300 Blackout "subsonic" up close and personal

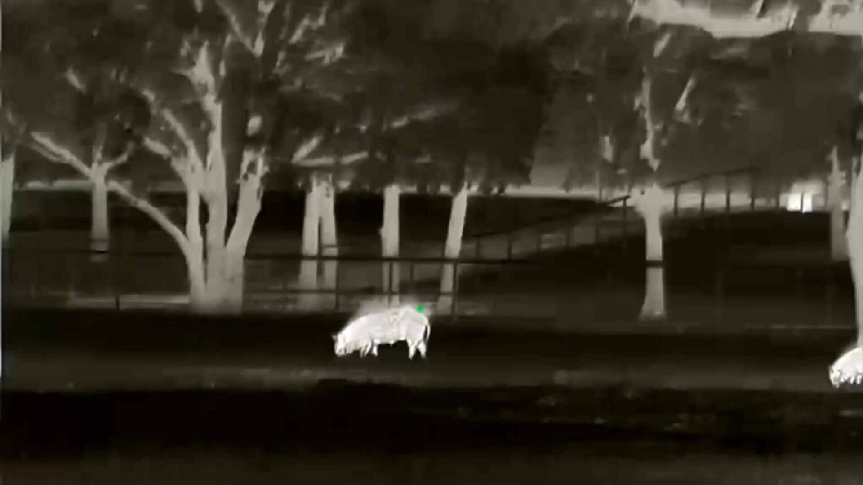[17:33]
little one did it. My little one did it. Is the rifle safe?
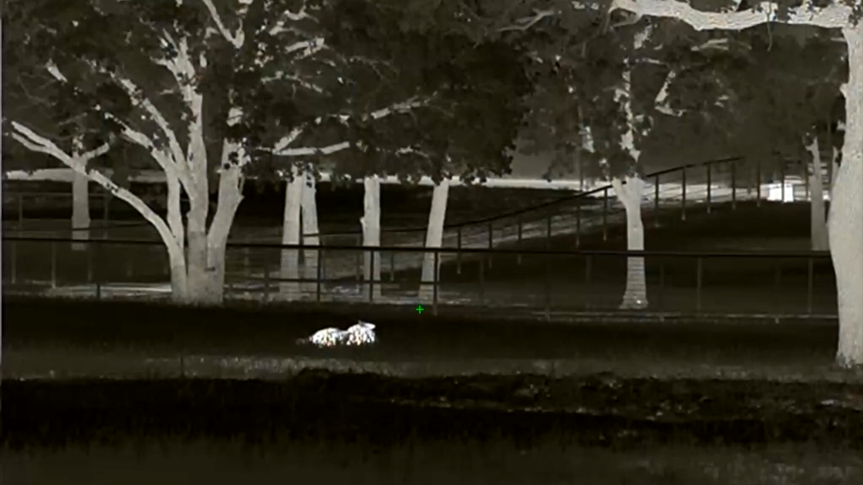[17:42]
Yeah. My little one did it. That is what I'm talking about, baby.
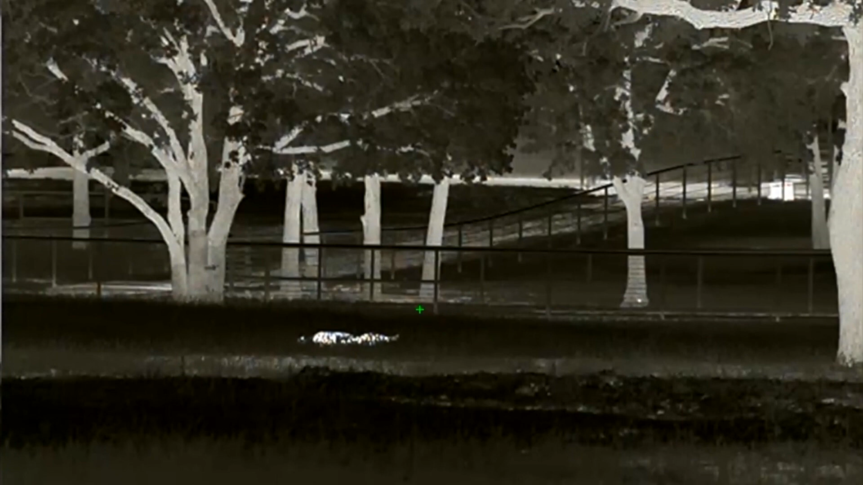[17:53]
That is what I'm talking about. Beautiful shot, girl. My little one did it, her first pig. You hear how quiet that gun is? Yeah. I didn't even move. Look, they're still standing there.
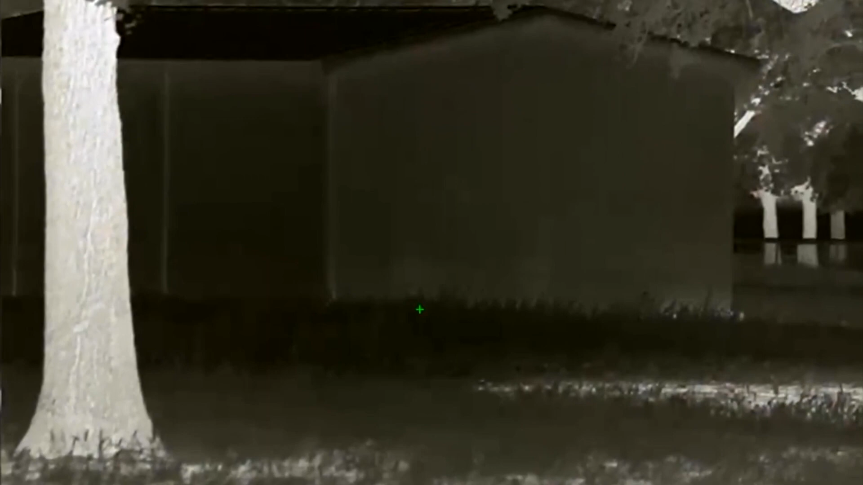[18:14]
Look at that. Can you see them? You see them?
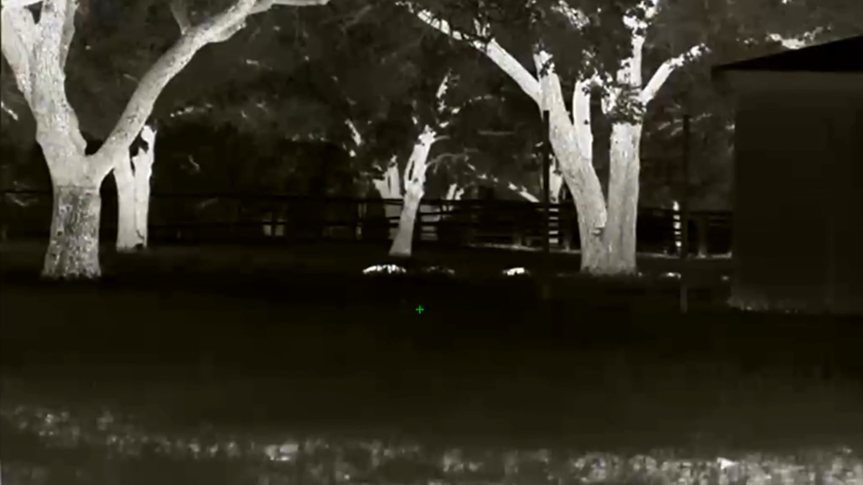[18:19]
Look at all the babies. I mean, don't even know what just happened. Look at that. They don't even know what just happened. Focus.
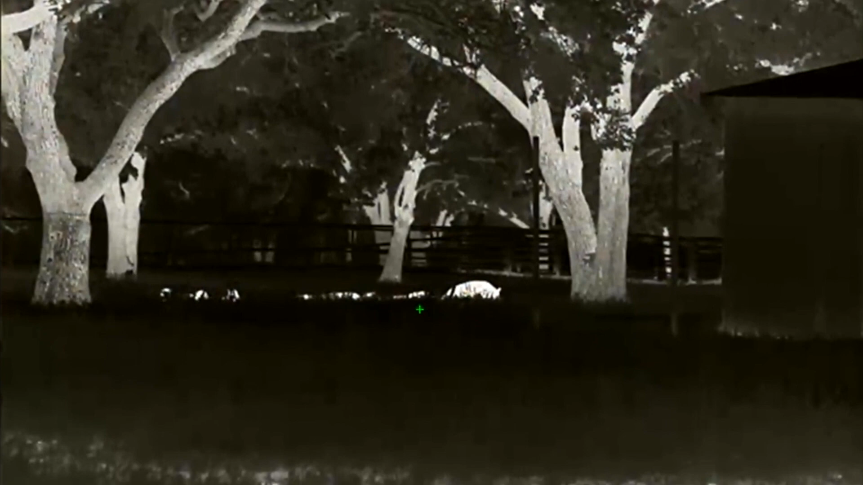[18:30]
Is that fence in the way? Okay, don't shoot. They don't even know what just happened.